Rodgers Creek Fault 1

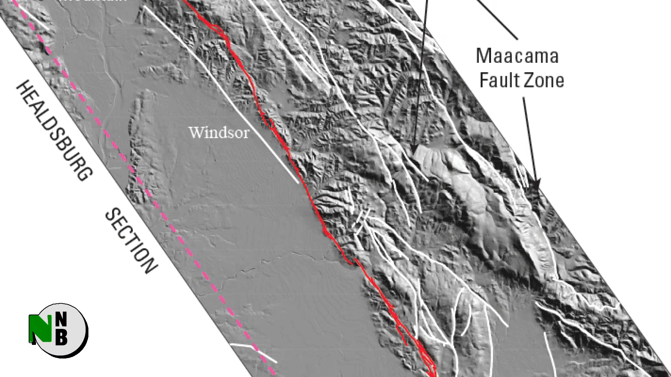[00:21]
Called LIDAR, it used lasers to penetrate vegetation, producing a dramatic new picture of the fault in all its complexity.